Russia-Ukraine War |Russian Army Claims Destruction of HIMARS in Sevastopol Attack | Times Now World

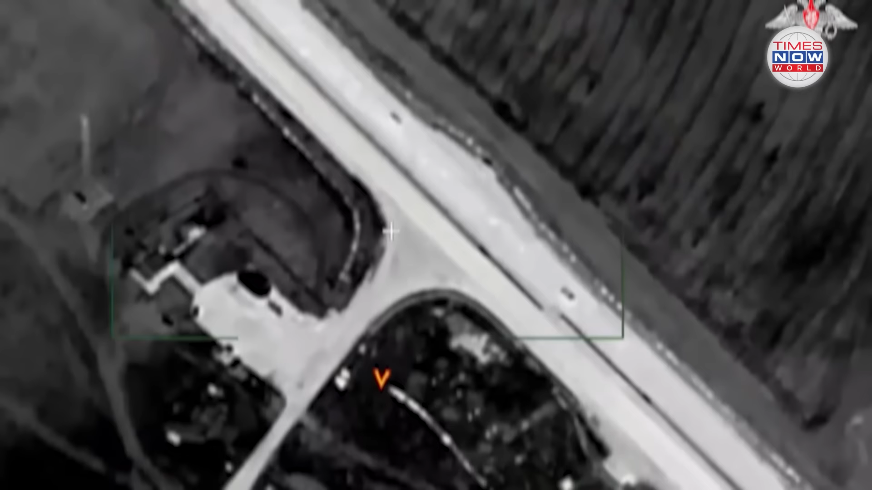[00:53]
Russia's Iskander missile systems successfully destroyed US-supplied HIMARS
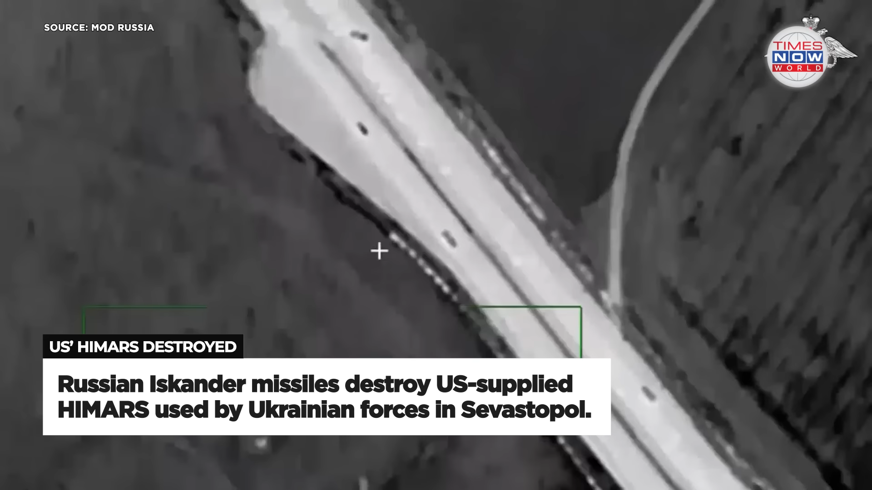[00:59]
launchers used by Ukrainian forces in the recent attack on Sevastopol.
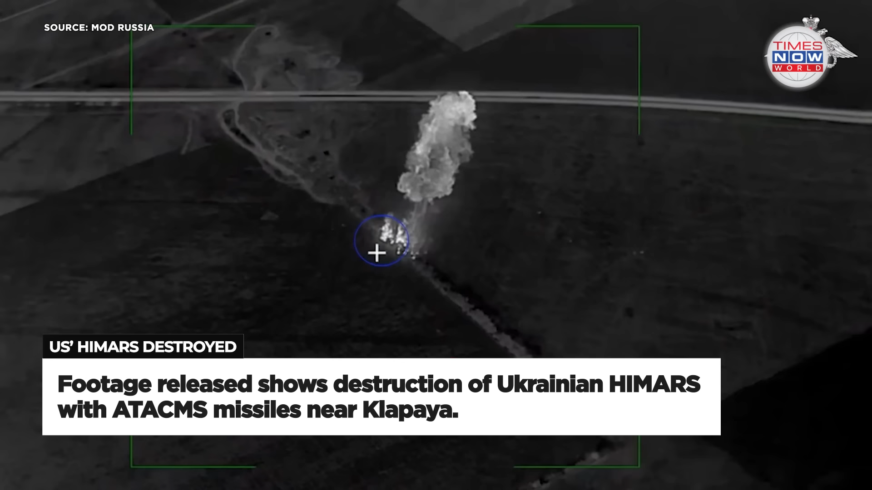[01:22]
The ministry released footage purportedly showing the destruction of the M142 HIMARS multiple rocket launchers,
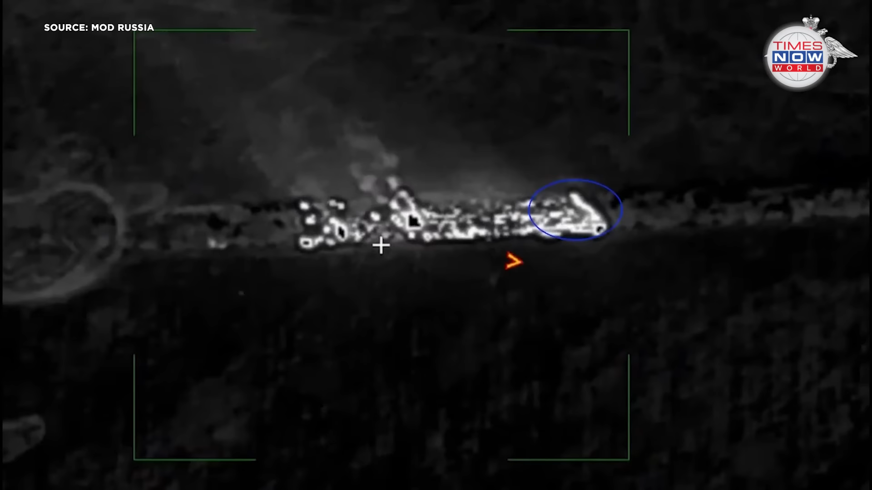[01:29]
which were allegedly equipped with ATACMS missiles.
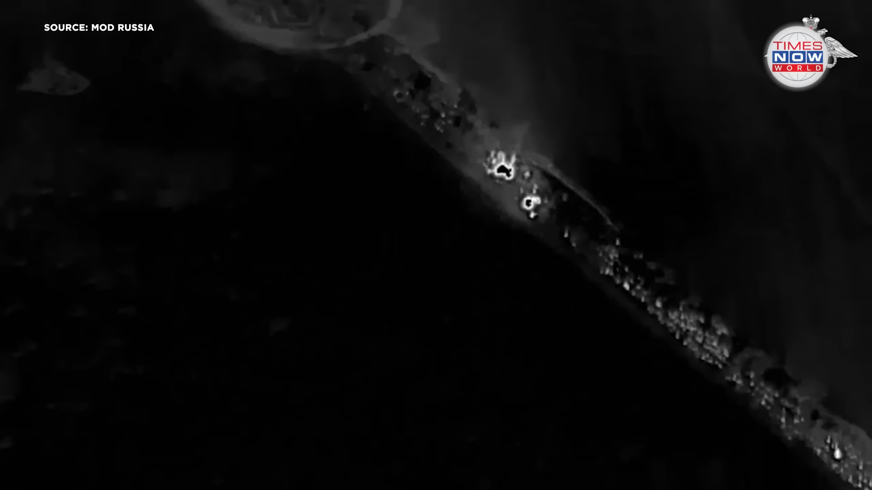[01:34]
These launchers, according to the ministry, were employed by Ukrainian forces during the strike on Sevastopol.
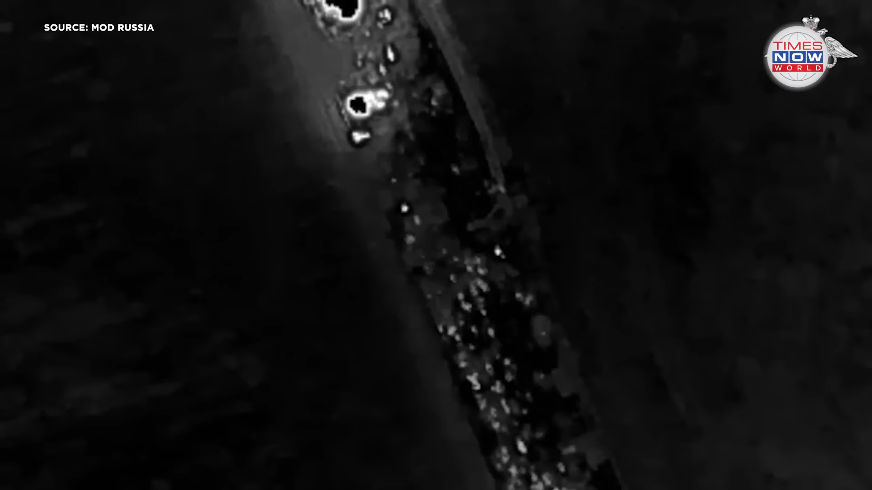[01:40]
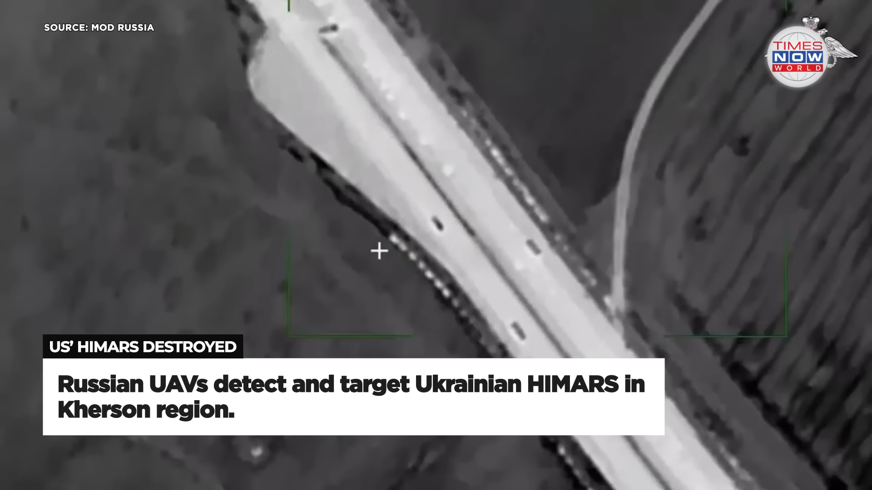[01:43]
Unmanned aerial vehicles from the Russian Armed Forces reportedly detected the movement of 3 HIMARS launchers, which had taken concealed positions in a forested area near Klapaya in the Kherson region.
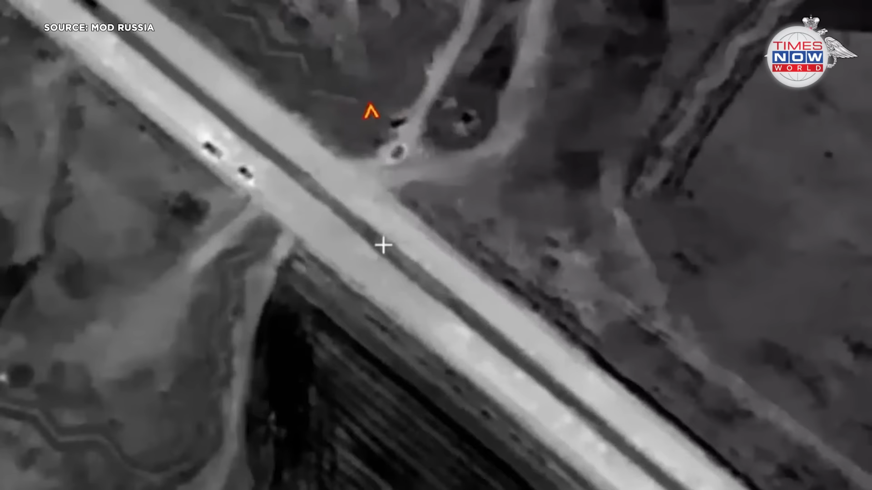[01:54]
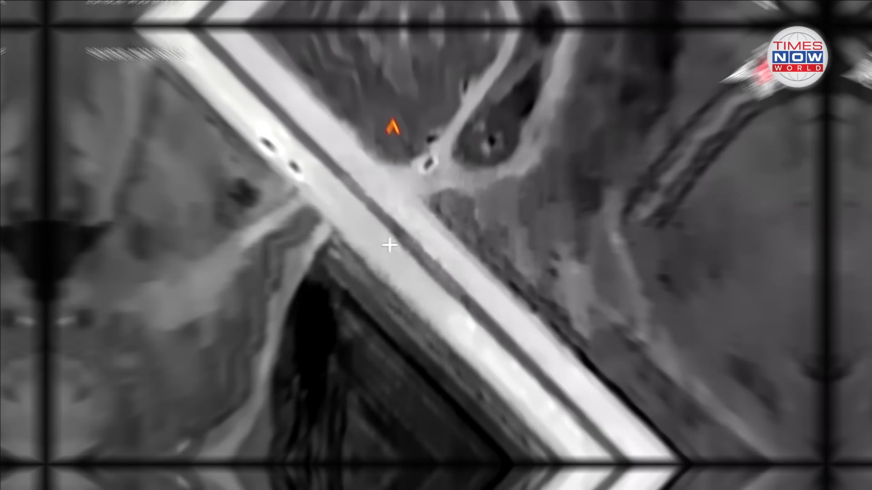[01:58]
The Iskander missile crews then targeted and destroyed these positions,
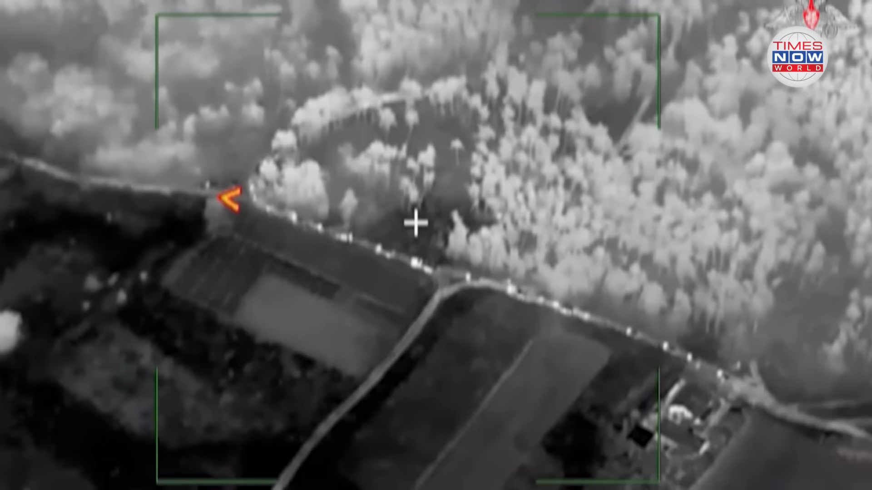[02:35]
A missile strike by the Iskander-M operational tactical missile system targeted a
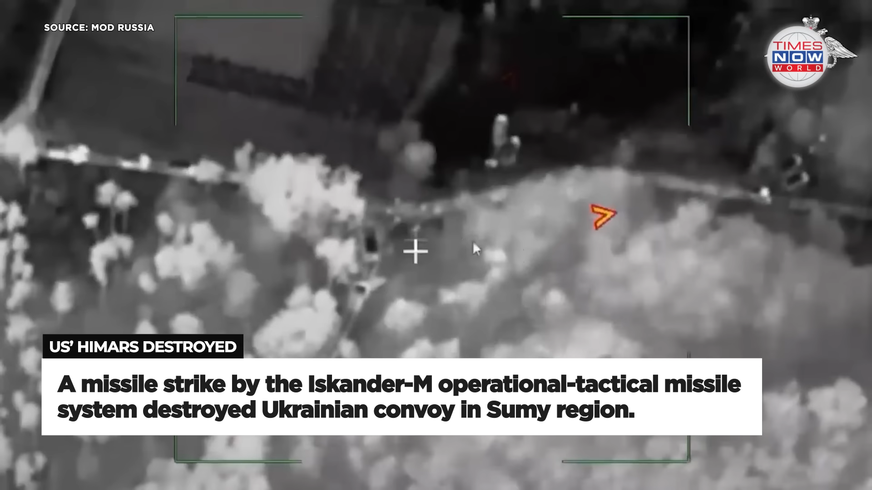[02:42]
Ukrainian Armed Forces convoy near Stetskovka in the Sumy region, as detected by reconnaissance.
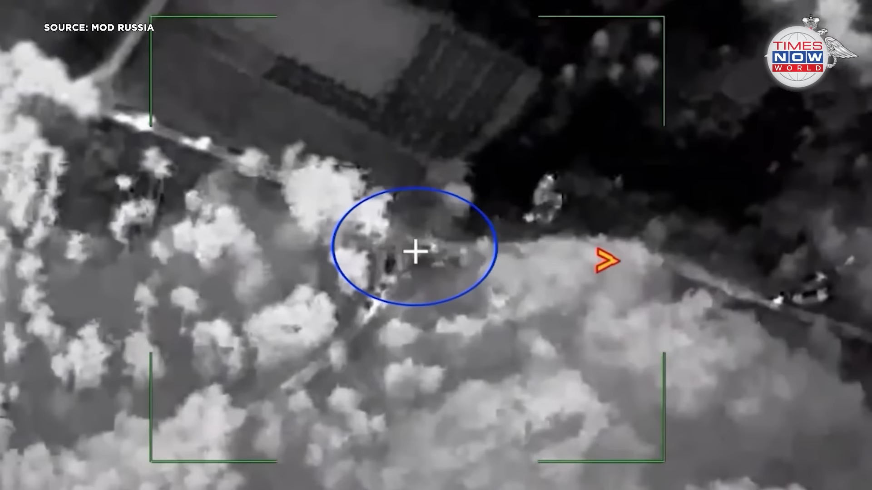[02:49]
The strike reportedly resulted in the destruction of an AFU artillery ammunition depot,
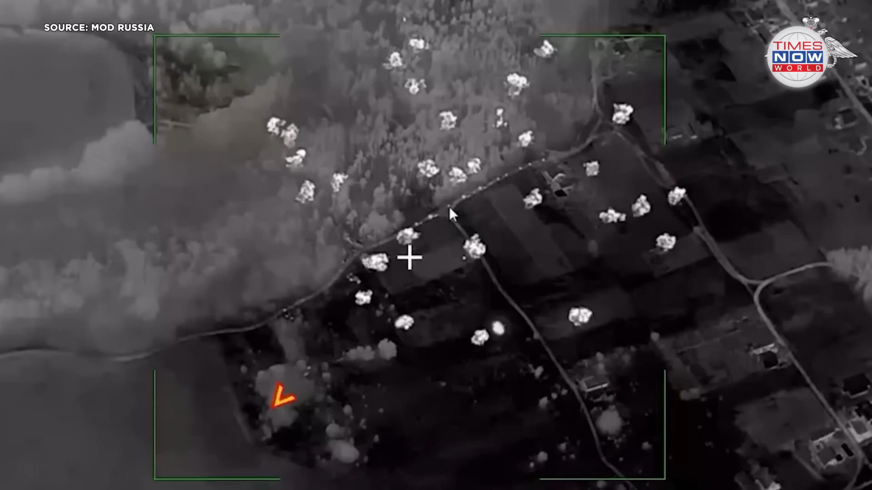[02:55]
20 military vehicles transporting ammunition and personnel,
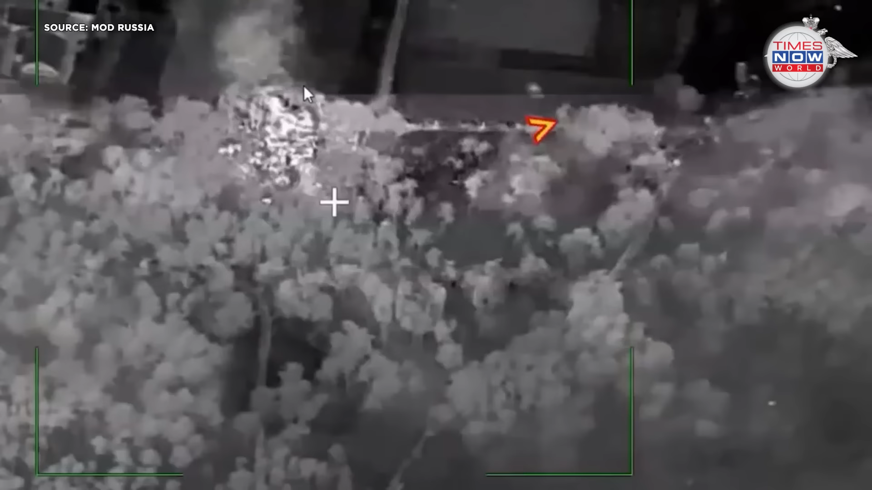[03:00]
and the deaths of up to 65 AFU soldiers.